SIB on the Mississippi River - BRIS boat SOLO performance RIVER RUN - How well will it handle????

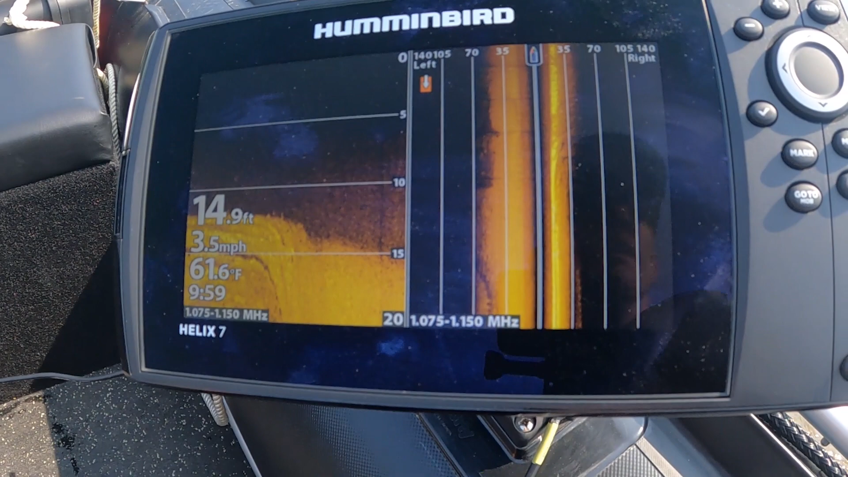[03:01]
On screen: depth 14.9 ft, water 61.6°F, speed 3.5 mph
the sonar seems to be working got this black here that's the land there
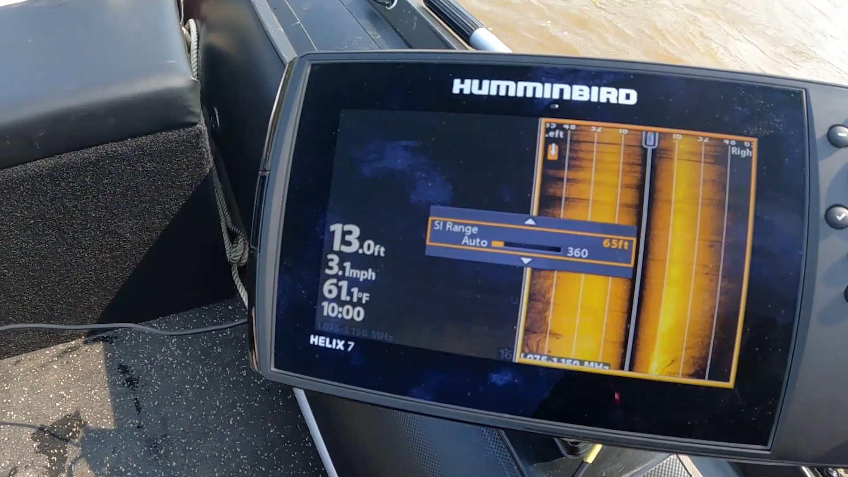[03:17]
On screen: depth 13.0 ft, water 61.1°F, speed 3.1 mph
go 65 feet on each side
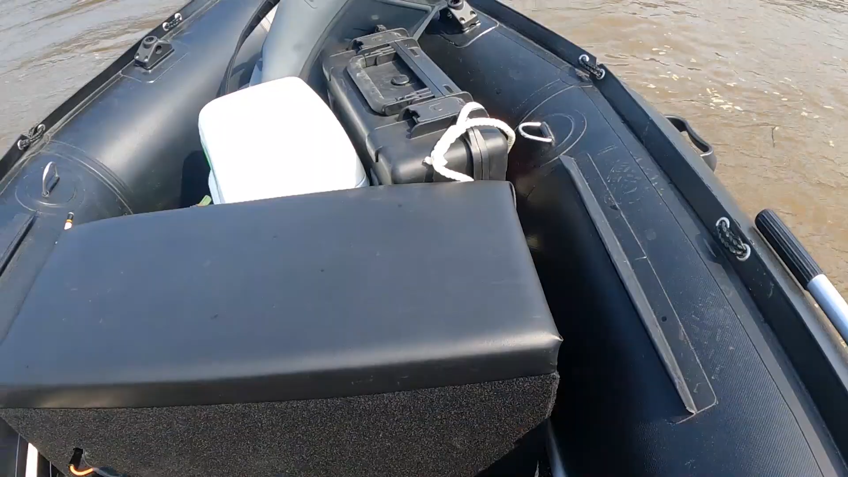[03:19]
slide imaging seems to work really well on the side there
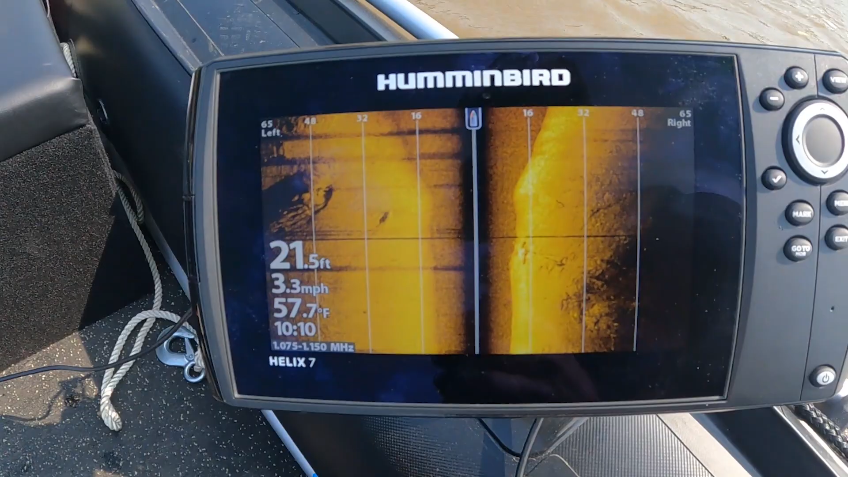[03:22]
On screen: depth 21.5 ft, water 57.7°F, speed 3.3 mph
going under a train bridge looks a little choppy
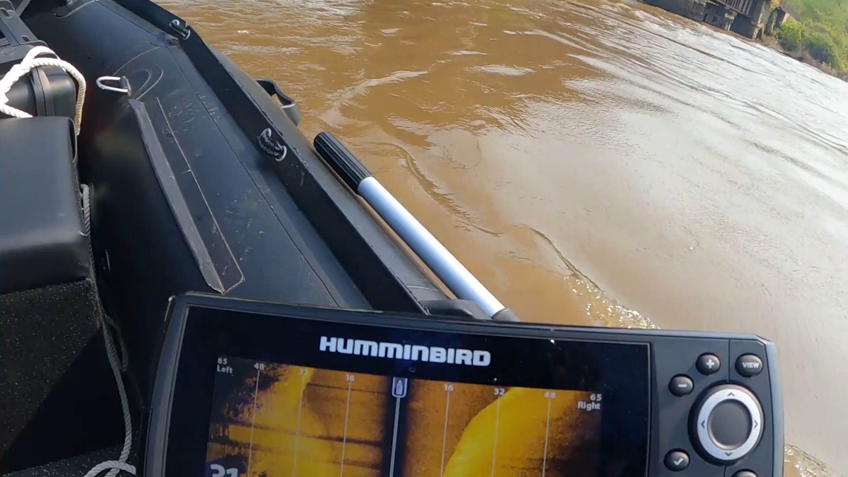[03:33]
that's so cool obviously it works better when it's two to three miles an hour the boat seems a lot smaller when i'm actually on the water compared to when it's in my garage
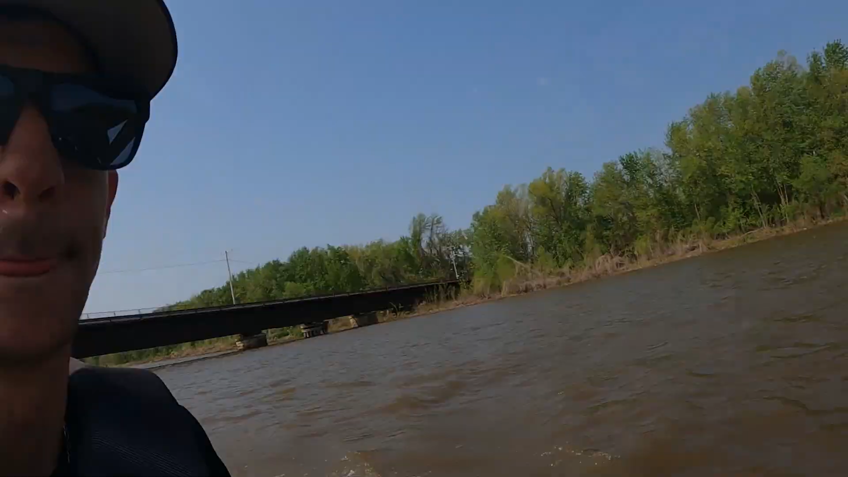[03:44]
but i mean as you can see i can fit quite a bit of stuff on here
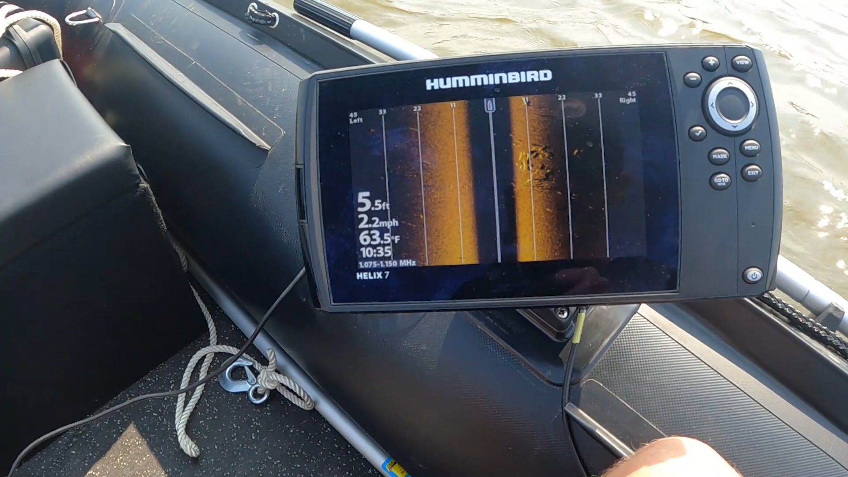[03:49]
On screen: depth 5.5 ft, water 63.5°F, speed 2.2 mph
look at that big pile of fish right there
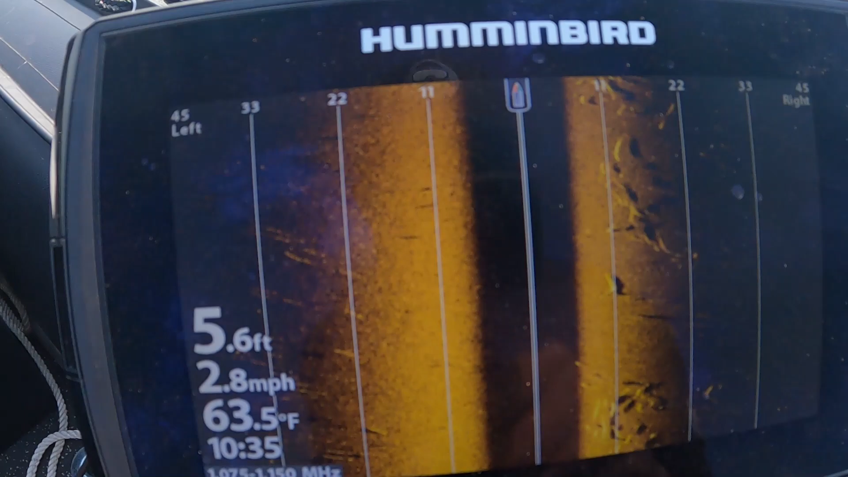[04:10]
On screen: depth 5.6 ft, water 63.5°F, speed 2.8 mph
you know the ones that jump up in your boat when you're cruising through here